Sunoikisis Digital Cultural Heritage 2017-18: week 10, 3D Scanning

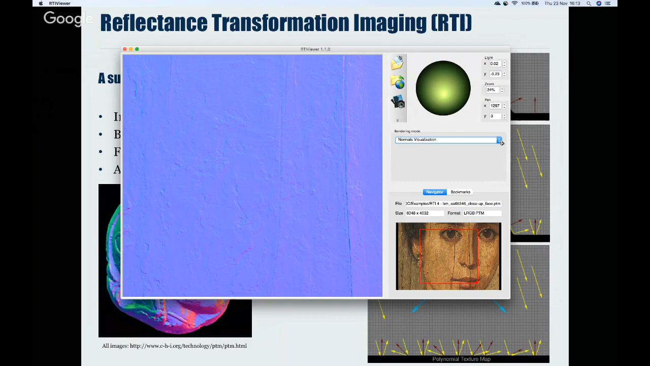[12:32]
three x y and z um surface normals is very small so we're not seeing the considerable variation that we have here on the coin um because it's just much flatter okay
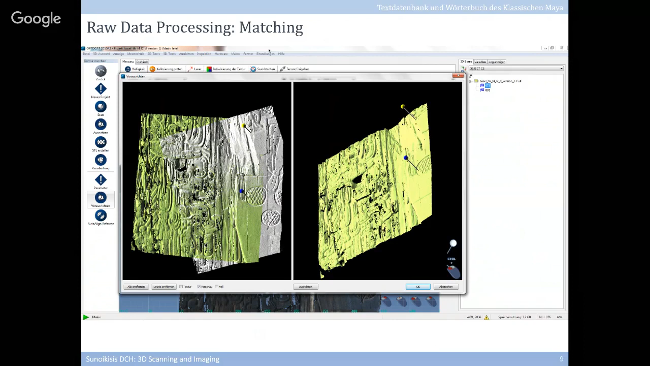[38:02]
and you have to take several captures from different angles um to uh build uh a mesh of the entire object so you have to match all these raw shots together next slide please and of course um you also obtain data and points um you don't need uh like for example uh like for example uh here um the white area um which is
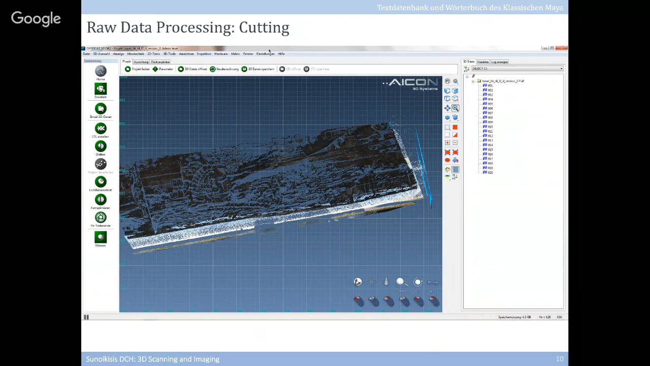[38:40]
the surface of the table the object was placed on so you need to cut this away next slide please and once you have obtained all the raw shots um you need to align them um which is done automatically uh so here is an example um let's say um half of the process you can see um the back side of one of the wooden beams of the lintel
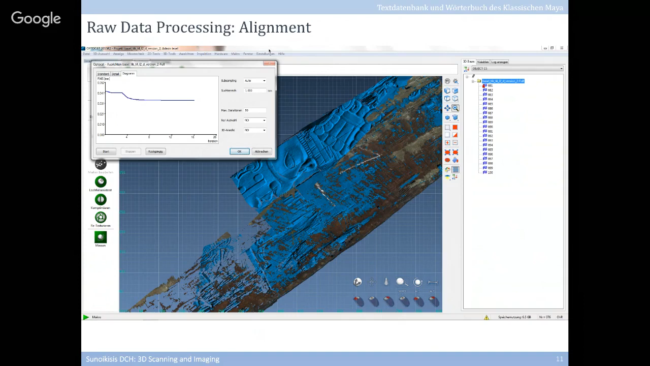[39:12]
and what appears to be blue is actually the back side of the of the front face um next slide um next slide so once you have obtained um all single captures of the surface uh you merge them together to one mesh um next slide
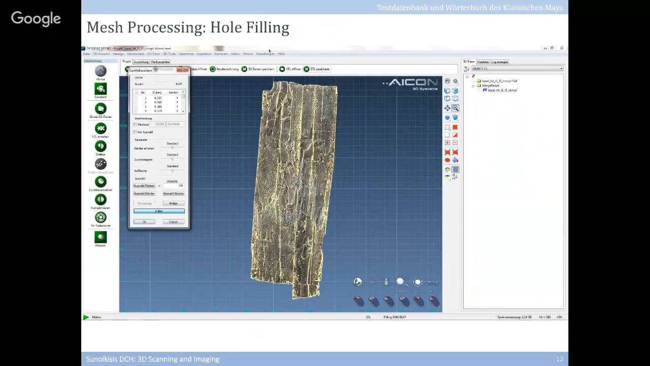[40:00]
next slide next slide you obtain a texturized mesh um that is rendered here with
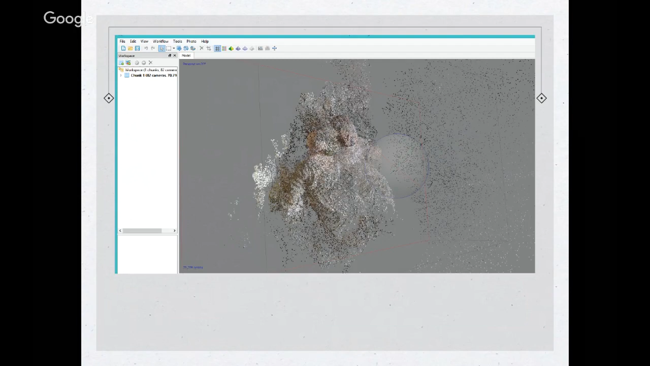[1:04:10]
first alignment and then you build i think this is the the first point cloud and then you build the mesh and then you build the texture you just go really uh one after the other uh to the to the operation suggesting the workflow you can still stop stop at texture we're not interested in all the others uh things if you want to clean up your mesh a little bit if there are some bits that they're just noise that were not supposed to be there you can do a basic uh
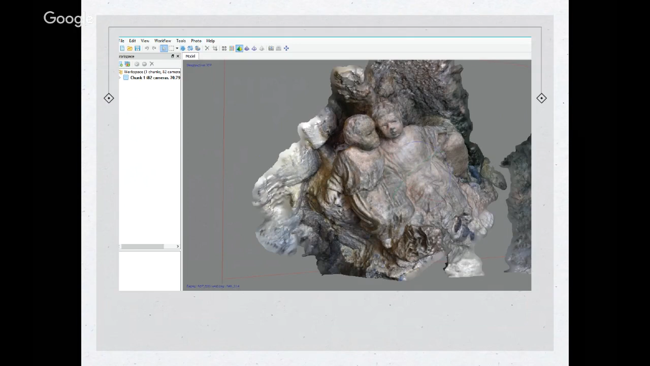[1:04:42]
everything in within photoscan and you just use uh this selecting tool and you just select the bit that you want to delete and you just hit
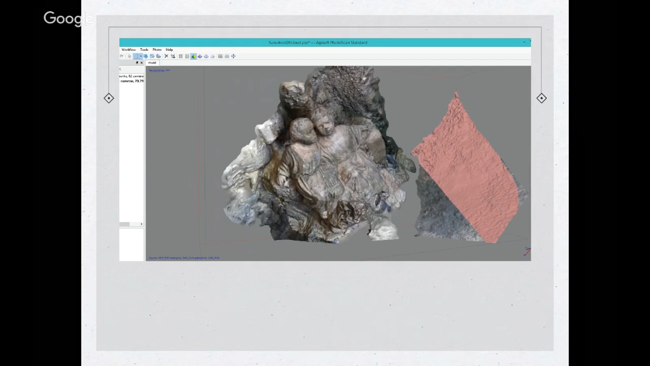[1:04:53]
delete and you get rid of it it's not very refined but you know it's something and it will already eliminate those big chunks that you're just not interested in you can
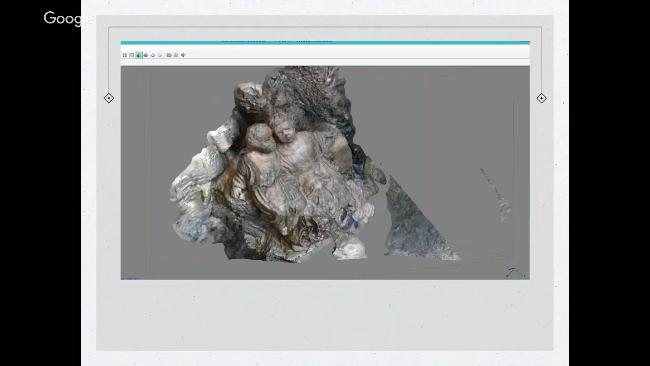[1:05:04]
do better uh and more refined editing with other free um uh softwares uh that